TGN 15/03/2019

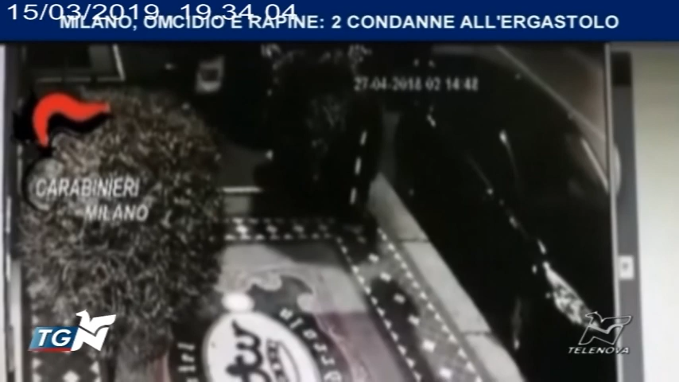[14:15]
Qui vediamo le immagini delle telecamere di sorveglianza che hanno in pratica permesso di riconoscere i due e di arrivare alla sentenza di ergastolo, di cui vi abbiamo appena dato notizia.